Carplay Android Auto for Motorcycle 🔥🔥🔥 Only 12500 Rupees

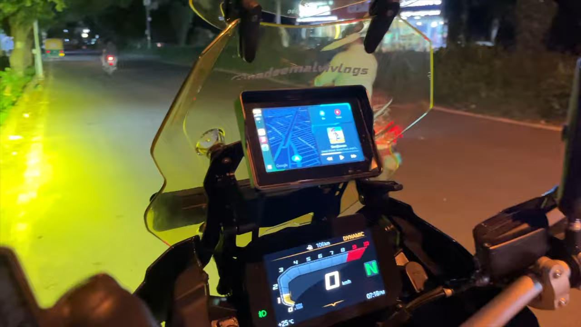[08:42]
तो अभी आप लोगों को यहाँ पे इसमें फ़ीचर बता दूंगा, क्योंकि अभी नाइट हो चुका है तो उसकी वजह से जो डिस्प्ले है वो भी अच्छा आ रहा है। तो कुछ इशू की वजह से आई गेस मेरा ऑडियो रिकॉर्ड नहीं हो पाया, तो आई एम जस्ट रिकॉर्डिंग इट फ्रॉम माई माइक। एंड अभी आप लोगों को बाकी चीज़ें बताते हैं।
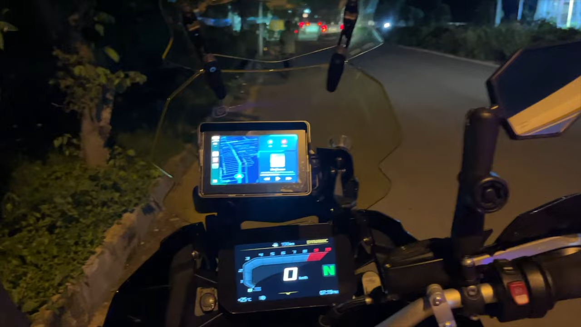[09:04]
बाकी सारी ऐप्स मिल जाती हैं आप लोगों को यहाँ पे।
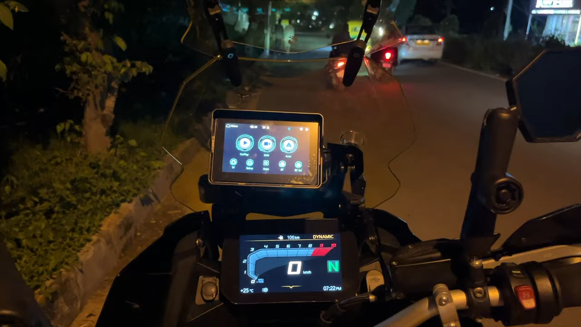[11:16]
और उसी के साथ में आप लोगों को डिस्प्ले का भी बेनिफिट मिल जाता है,
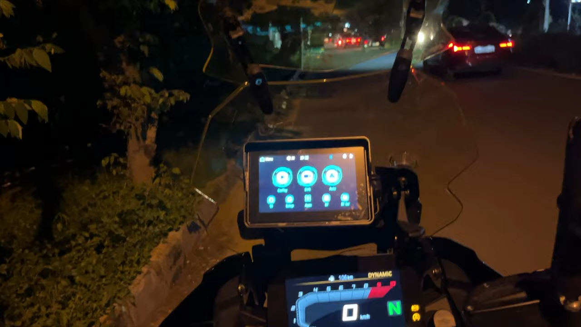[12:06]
द वीडियो जस्ट लाइक ए डैश कैम आप लोगों को जो कार में मिलता है।